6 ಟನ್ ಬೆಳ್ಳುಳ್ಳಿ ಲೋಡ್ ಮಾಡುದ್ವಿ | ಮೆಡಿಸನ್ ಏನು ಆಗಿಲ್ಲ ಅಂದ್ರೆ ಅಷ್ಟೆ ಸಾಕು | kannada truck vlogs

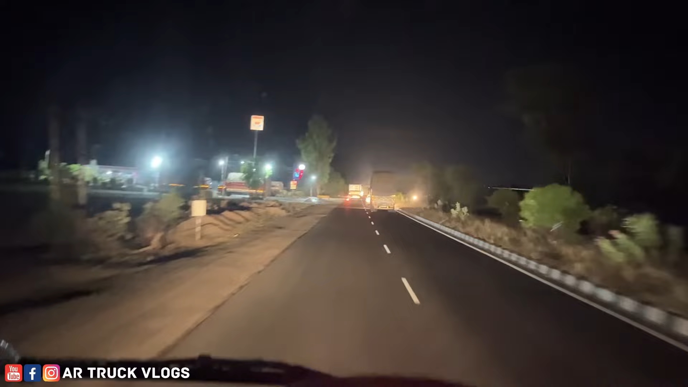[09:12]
ಸತತವಾಗಿ ಒಂದು 50 ಕಿಲೋಮೀಟರಿಂದ ನೋಡ್ಕೊಂಬಂದು ಒಂದೇ ಒಂದು ಭಾರತ್ ಪೆಟ್ರೋಲ್ ಪಂಪ್ ಕೂಡ ಕಾಣಲಿಲ್ಲ ನಮಗೆ. ಹಂಗಾಗಿ ಇಲ್ಲೇ HP ಸಿಕ್ತು, HPಲೇ ಡೀಸೆಲ್ ಹಾಕ್ಸ್ಕೊಂಡು ಹೋಗ್ಬಿಡೋಣ. ಫುಲ್ಲು ಡ್ರೈ ಆಗೈತೆ, ಒಂದೇ ಒಂದು ಪಾಯಿಂಟ್ ಐತೆ.
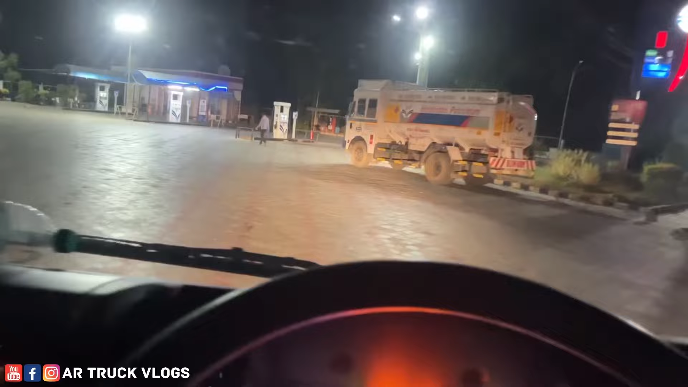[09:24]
ಇಷ್ಟೊಂದು ಬರೋವರೆಗೂ ಬಿಡಬಾರ್ದು ಗಾಡಿಗೆ, ಅದಕ್ಕೋಸ್ಕರ ಇಲ್ಲೇ ಹಾಕ್ಸ್ಕೊಂಬಿಟ್ಟು ಒಂದೇ ಸರಿ ಹೋಗೋಣ ಬನ್ನಿ. 17,050 ರೂಪಾಯಿ ಡೀಸೆಲ್ ರೇಟ್ ಸಹಿತ ಫುಲ್ ಟ್ಯಾಂಕ್ ಮಾಡಿಸಿದ್ದೀವಿ.